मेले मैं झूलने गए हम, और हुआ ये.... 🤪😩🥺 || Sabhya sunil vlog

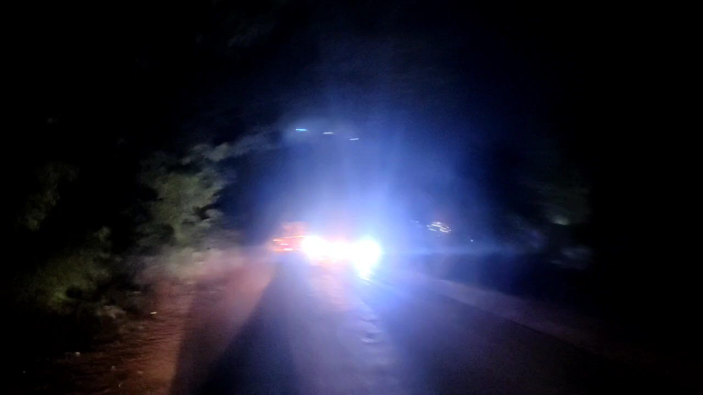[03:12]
आए दिन दुर्घटनाएं हो रही हैं, तो वाहन धीरे चलाएं।
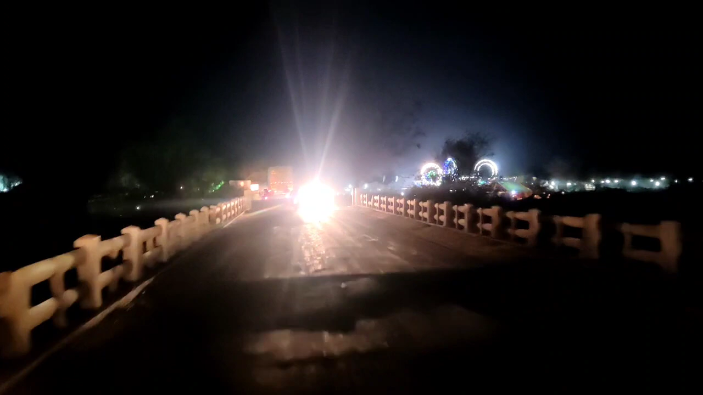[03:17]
और ये बता दूं आपको कि ये पुल थोड़ा सा क्षतिग्रस्त हो गया है, तो यहाँ विशेष सावधानी रखें और यहाँ